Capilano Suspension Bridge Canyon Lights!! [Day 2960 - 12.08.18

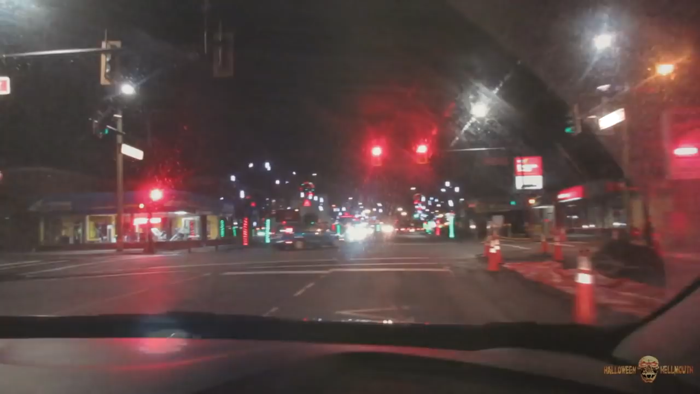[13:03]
All right, maybe one of the last footages maybe one of the last video clips before the battery goes dead. We're on our way home. But again, look at the city. Look what they do.
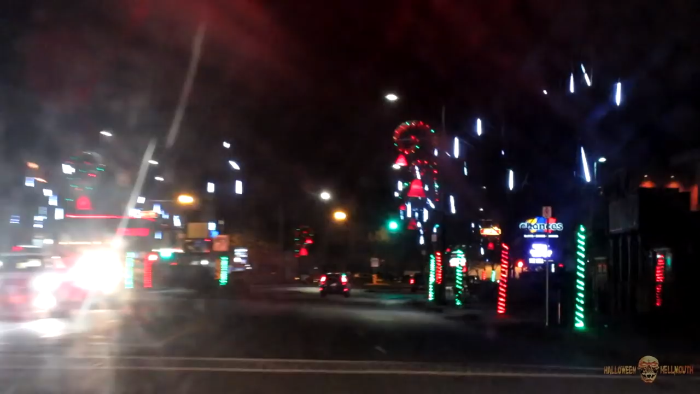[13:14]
It's so pretty. It's pretty. Look at it.
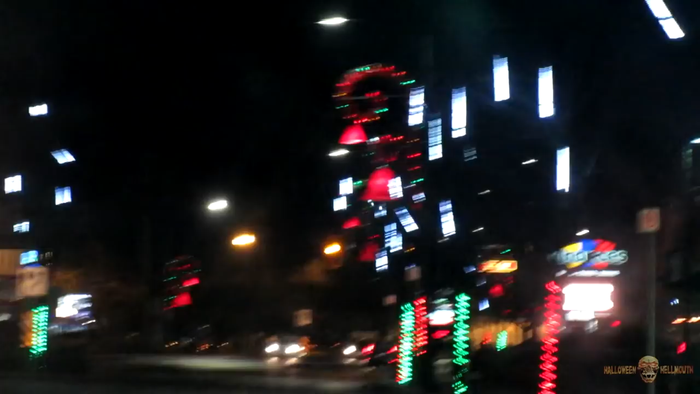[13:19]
Look at that. Look at it. God. Look at it. I mean, they, oh no. They've got the falling lights. They've got bells. They've got green and red around the trees. It's just so pretty. And then it's all gone.
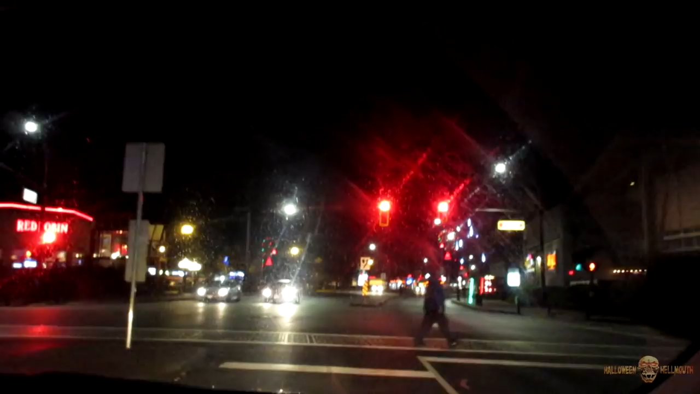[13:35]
And then, well, no, there's still a little bit over there. Yep, one there, more. And then there's a little bit right there. And there's a little bit like right there.